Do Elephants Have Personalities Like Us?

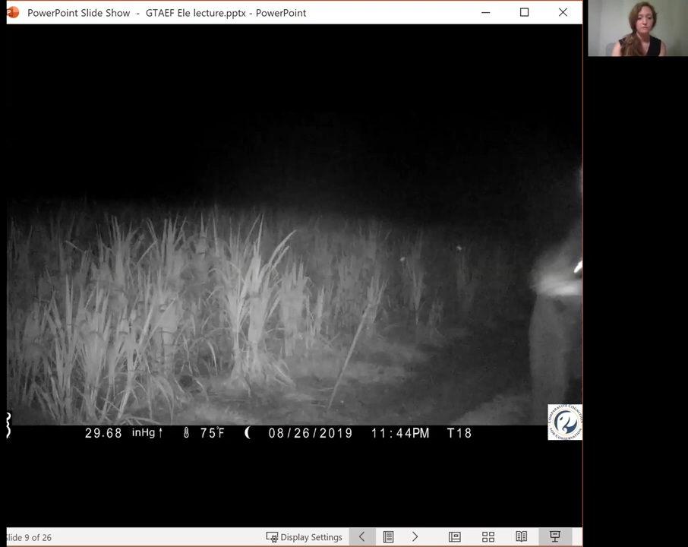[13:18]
But even at night, we also have pretty good, although it's not as fine, detailed observations.
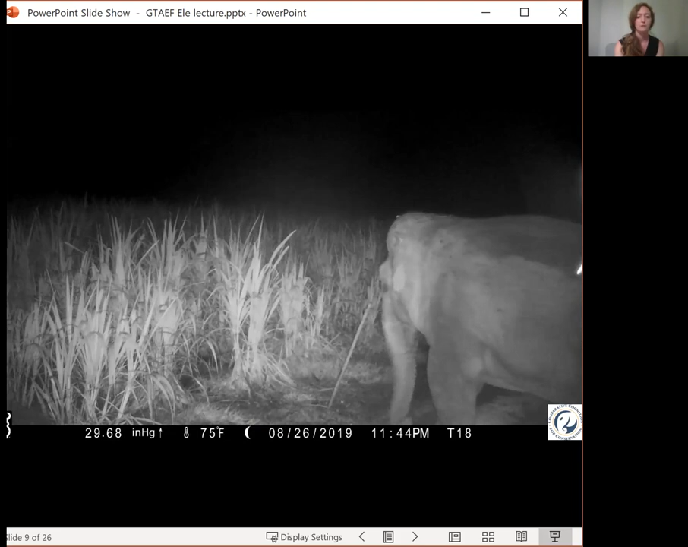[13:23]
And this is a crop field. So you can see this male approaching a fence and he touches the wire briefly. But then you can see him actually step on the fence post
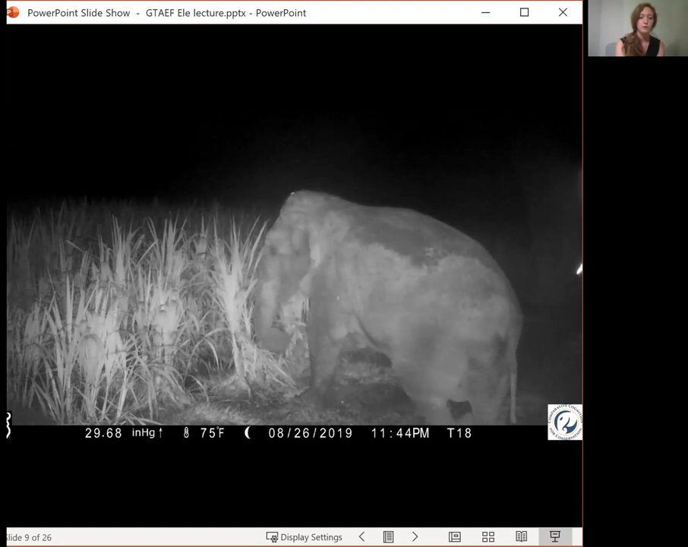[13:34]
rather than getting shocked by the wire. Hopefully it's not too choppy for you here, but he pushes that fence post over and then is able to reach the sugar cane. So it's observations like these looking at individuals actually getting around barriers that are put in front of them and navigating these fences that have gotten us even more interested in the individual.
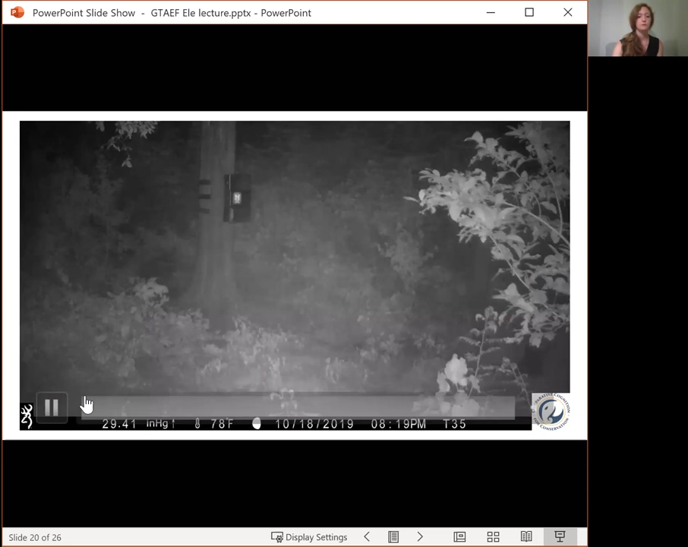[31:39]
This individual is being pretty cautious,
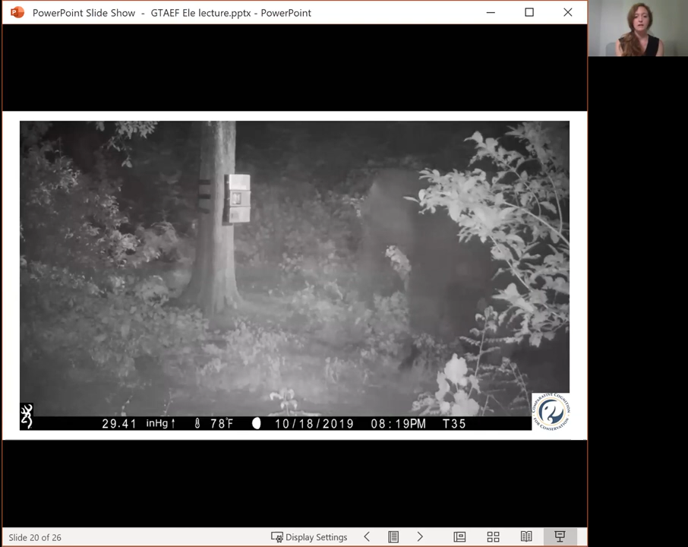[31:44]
approaching slowly and just lightly touching the box before walking away, not wanting anything to do with it. You can see the tail is out in a sort of anxious, excited behavioral state. And so that's one, you know, sort of elephant that we've seen,